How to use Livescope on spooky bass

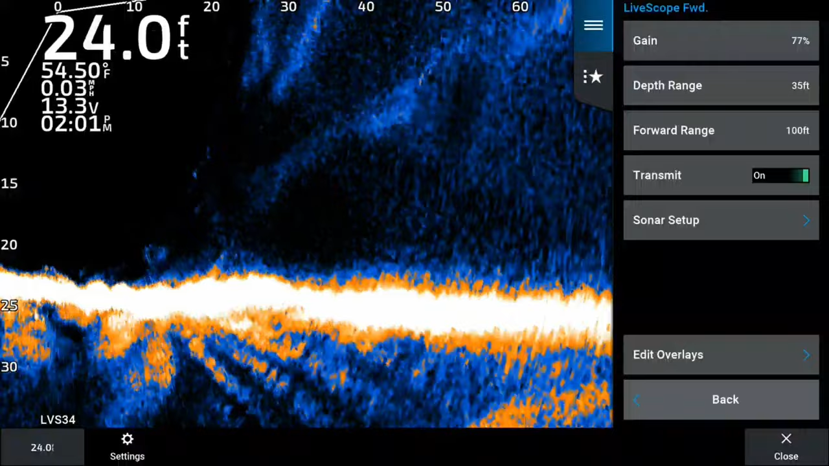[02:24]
On screen: depth 24.0 ft, water 54.50°F, speed 0.03 mph
All right, guys, let me show you what I got here. I am sitting at 24 feet of water. Let me show you some quick basic settings that I have. I have my gain at 77%. Depth range is at 30 feet, and my forward range is at 100 feet.
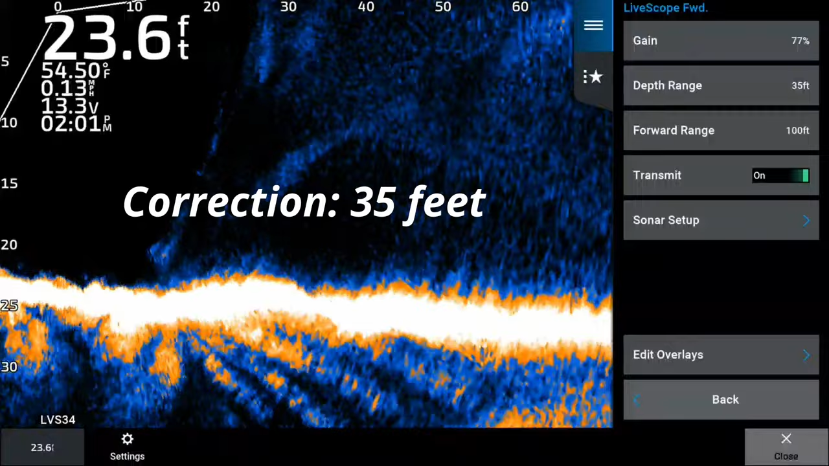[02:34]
On screen: depth 23.6 ft, water 54.50°F, speed 0.13 mph
Now, I don't show you the sonar settings, but those are just the basic settings. All right, so what you're going to see here is I'm targeting some fish that are between 22 and 40 feet away from the boat. Okay, and I'll show you them here. They're kind of hard to pick up, but they're on the bottom. After you get some experience looking at the bottom, you can definitely see how these bass relate to the bottom on your Garmin LVS 34.
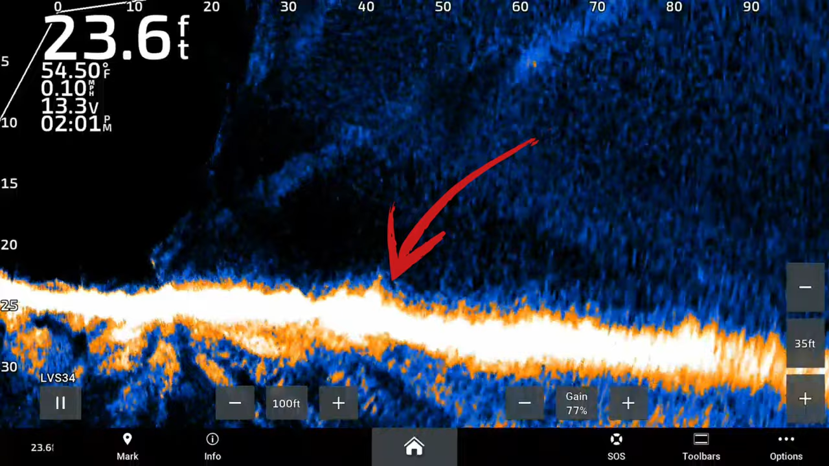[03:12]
On screen: depth 23.6 ft, water 54.50°F, speed 0.10 mph
Okay, so coming up here, you're going to see some fish here. I'm going to point them out here. You can see them down at the bottom. You can see their fins come up and them turning around. But right there at about 42 feet, there is a bass right there. You can see one or two of them right there at the bottom there. Okay, and then there is another one or two right at about between 22 and 30 feet out from the boat right there. You can see them right there. Okay, now there you see my bait going into about 40 feet out, going down. It's a tube, and you see it going down in the water column slowly.
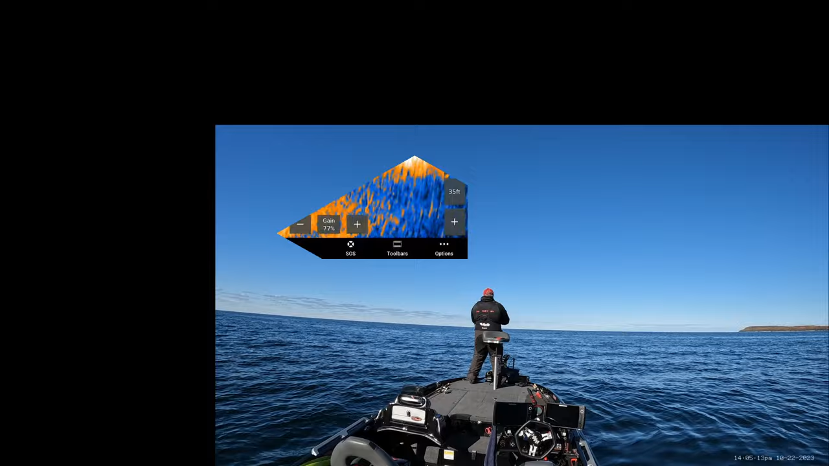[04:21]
All right, so in the next part here, I'm going to show you what I do when I turn my sonar away from the fish after I see my bait targeting the area. Okay, guys, right here, what I'm doing, I'm looking at my 86-12 graph, and I'm targeting those fish that are about 30, 40 feet out. So I'm looking at the graph to find out exactly where they're at.
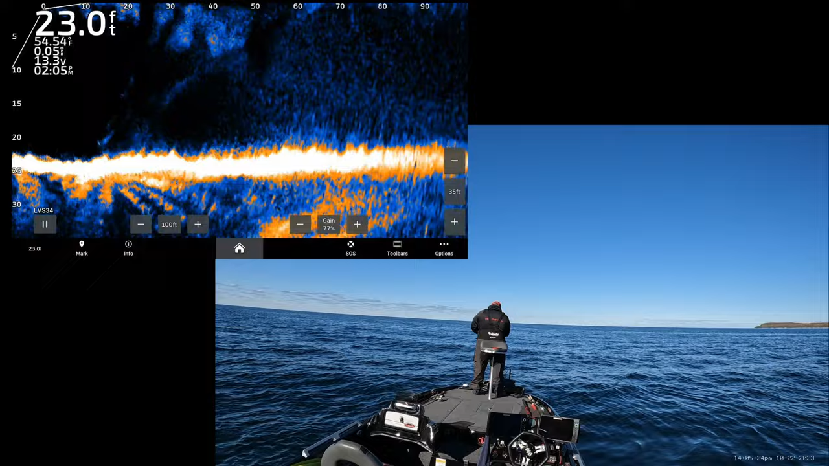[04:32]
On screen: depth 23.0 ft
And right here, I do my cast.
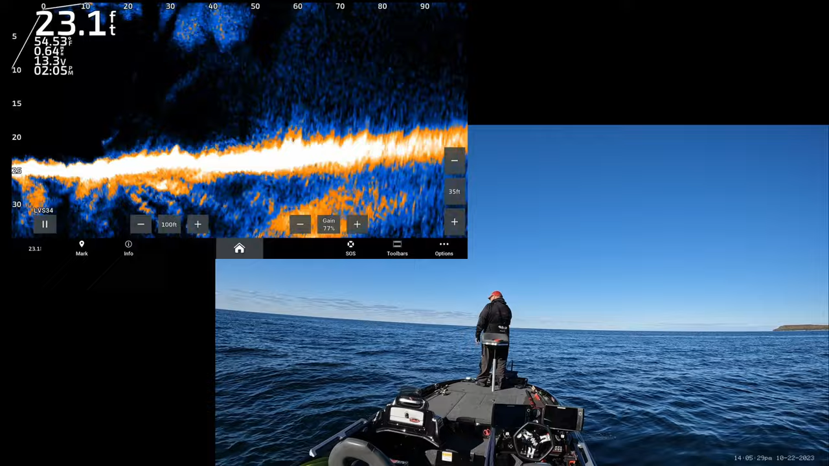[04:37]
On screen: depth 23.1 ft
And I cast about 50 feet out past the target,
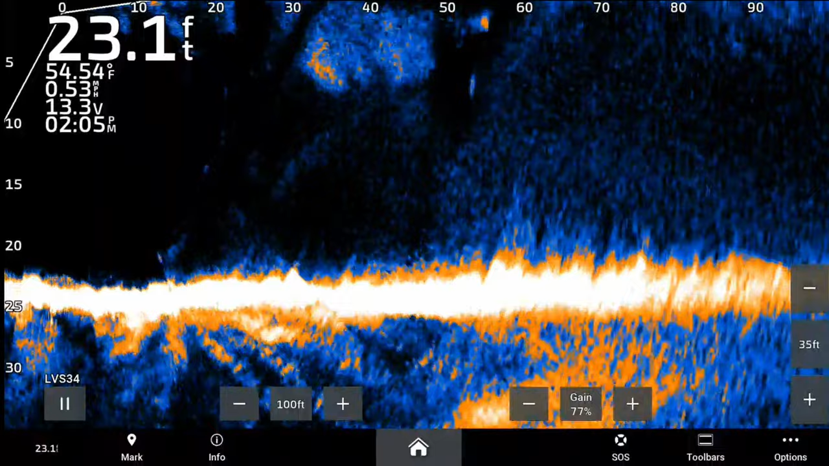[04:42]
On screen: depth 23.1 ft, water 54.54°F, speed 0.53 mph
and you can see the bait in the water column there sinking down to the bottom. Now, once it gets to the bottom, you're going to see me move that transducer away from those fish.
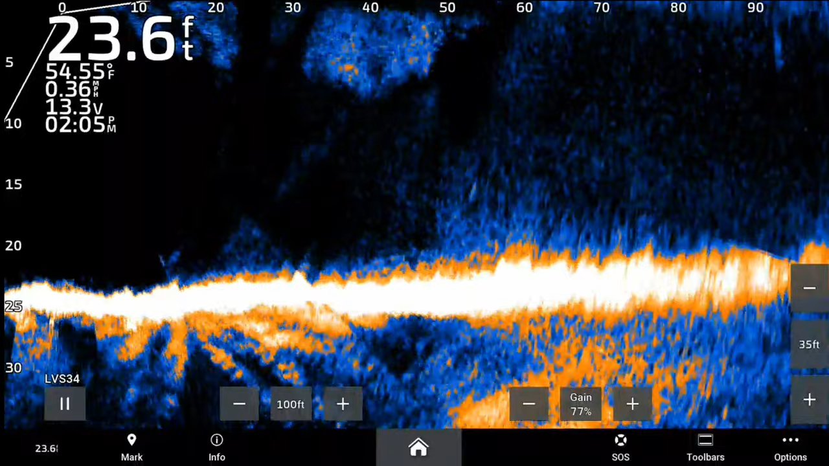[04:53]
On screen: depth 23.6 ft, water 54.55°F, speed 0.36 mph
Now, my target area is 30 to 40 feet out. You see that bait hit the bottom right about now there. Okay, now I move the transducer away once the bait is on the bottom.
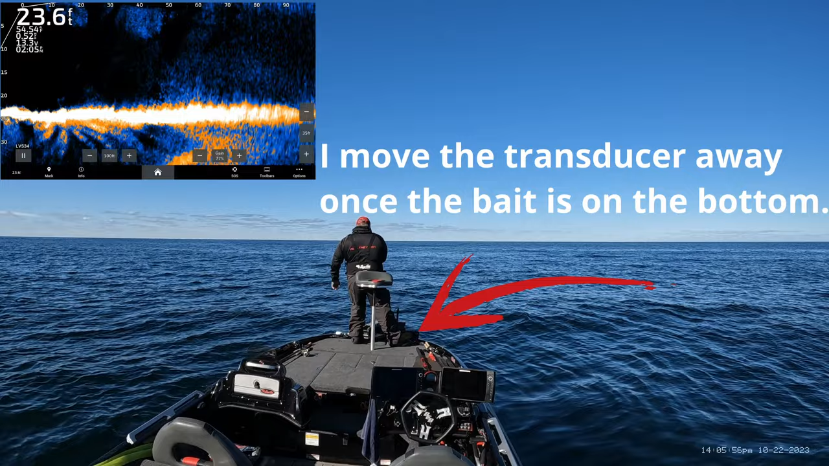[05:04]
You can actually see in the graph on the upper left how the image has changed there.